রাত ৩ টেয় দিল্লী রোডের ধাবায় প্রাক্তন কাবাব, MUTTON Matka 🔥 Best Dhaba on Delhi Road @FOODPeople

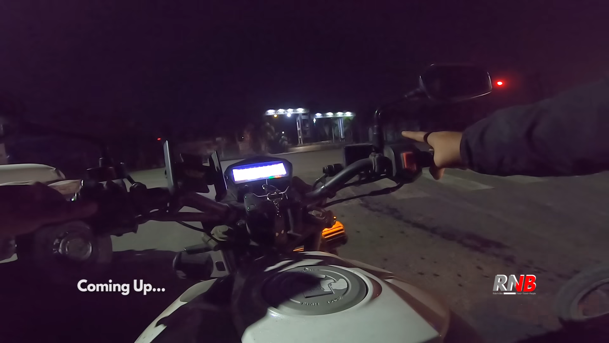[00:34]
বলছি স্যার এখন সিগন্যাল চলছে আমরা ডান দিকে যাবো এখন নাকি দাঁড়াবো আচ্ছা আচ্ছা
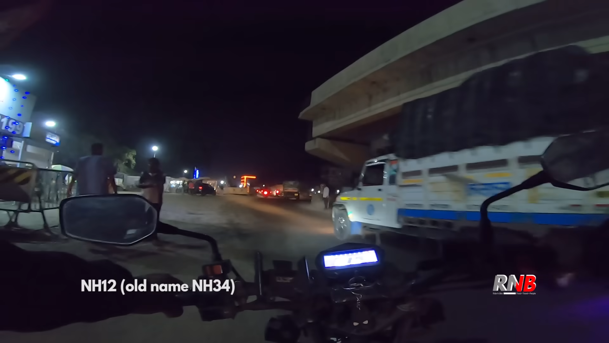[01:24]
মানে রাস্তায় কোথায় টার্ন আছে কোথায় গর্ত আছে তোমাদের মুখস্থ হয়ে গেছে আমাদের সাথে সাথে তাই আমরা ভিডিও শুরু করলাম চাকদা চৌমা থেকেই এখান থেকে আমরা লেফট টার্ন নিয়ে এখন 34 নম্বর উঠে
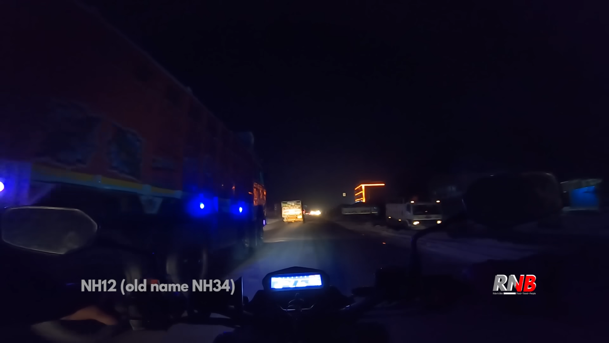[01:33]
গেছি এখান থেকে আমরা এইমস যাওয়ার যে রাস্তা আছে কল্যাণী এইমস ওই মোড়টায় গিয়ে ওয়েট করবো
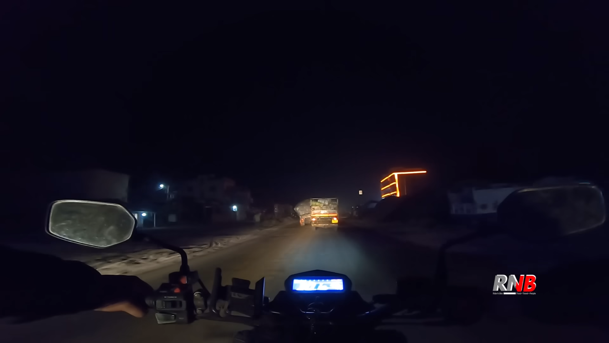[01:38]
একজনের জন্যে অ্যাকচুয়ালি একজনের জন্য দুজনের জন্যে তারা আজকে আমাদের সাথে জয়েন করবে রাতের এপিসোডে তো আসলে পরেই তোমরা দেখতে পারবে
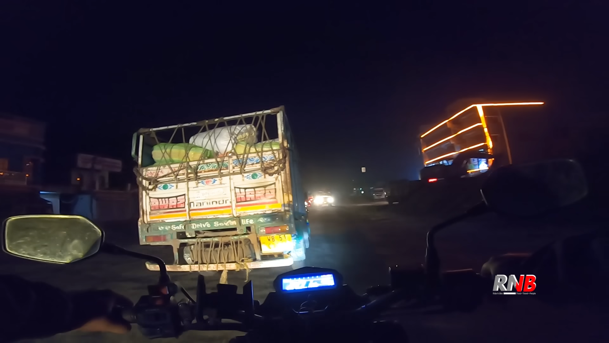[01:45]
চাকদা চৌমা থেকে বাঁদিকে টার্ন নেওয়ার সাথে সাথেই 34 নম্বরটা একটু বেশিই খারাপ কারণ যা ভালো হয়েছে এখান থেকে 1-2 কিলোমিটার যাওয়ার পরে ভালো হয়েছে
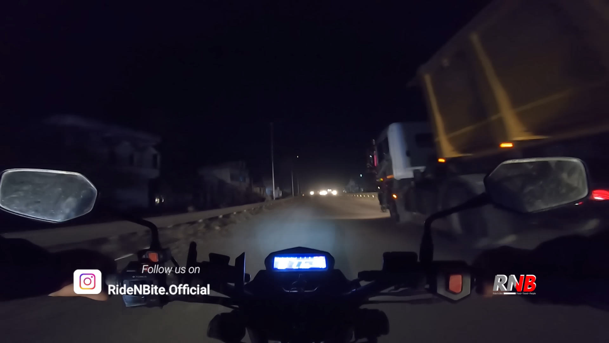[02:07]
যদি এই বছর মানে সামনের বছর 2024 জানুয়ারির আগে কমপ্লিট না হয় তাহলে পরে পার ডে ওয়াইজ
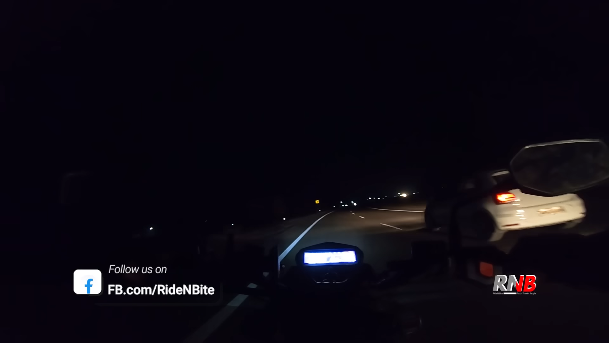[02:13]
পেনাল্টি দিতে হবে 40 লাখ টাকা করে পার ডে দেখো ডান দিকে এটা দেখো সরাইখানা
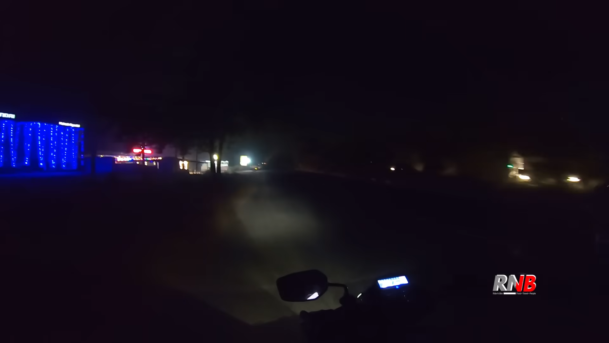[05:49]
ওয়াও, তো এই হচ্ছে আজকে আমাদের ডেস্টিনেশন ইন্টারসিটি ধাবা।